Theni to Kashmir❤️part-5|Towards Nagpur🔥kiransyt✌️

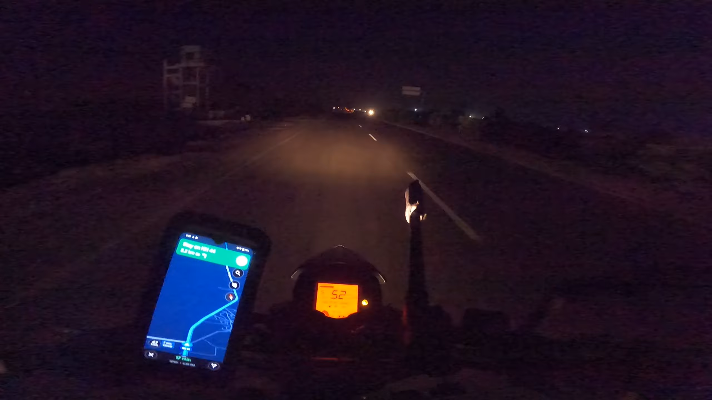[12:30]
பண்ணுறேன். அப்போ ஃபைனலாக வந்து ஒரு தாபாவை கண்டுபிடிச்சிட்டோங்க.
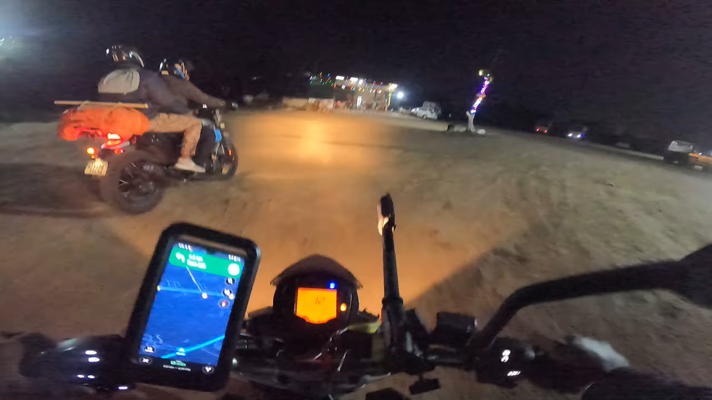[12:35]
கட்டில் மேலே ஏறி உட்காந்து சாப்பிட்ற தாபா அது. இங்கே போகிற நாய் அடே அப்பா, சூப்பரு சூப்பரு.